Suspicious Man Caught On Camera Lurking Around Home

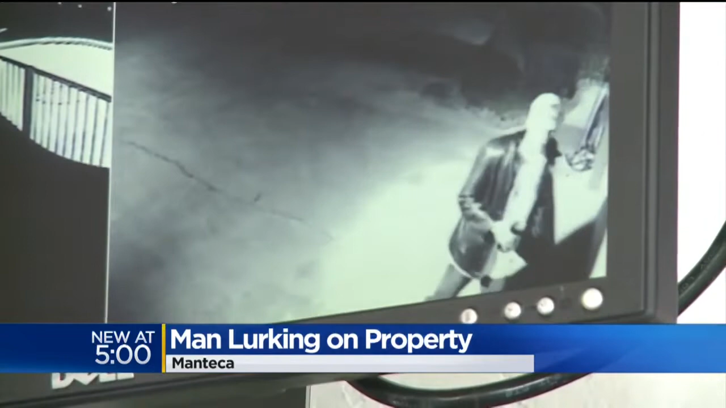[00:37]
FOR THE THIRD TIME IN LESS THAN TWO WEEKS, HOMEOWNER LALY SING IS CAUGHT A SUSPICIOUS MAN TRESPASSING ONTO HIS PROPERTY.